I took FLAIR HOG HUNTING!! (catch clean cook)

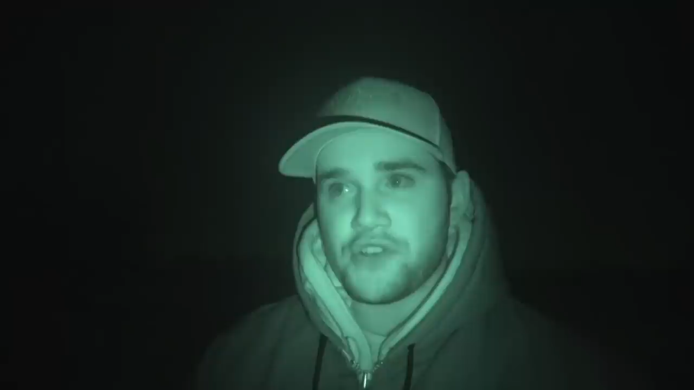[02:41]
Shot it. Kind of just sprayed and prayed but got the job done. Spray and prayed. I like it. Perfect. Perfect eaten sized pig.
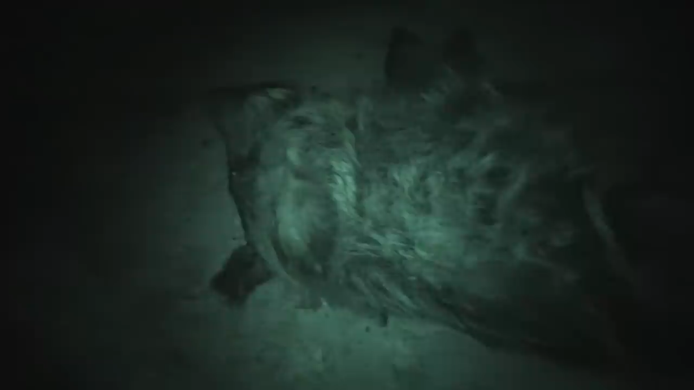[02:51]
He's a little furry sucker too isn't he? Who tracked him into the woods?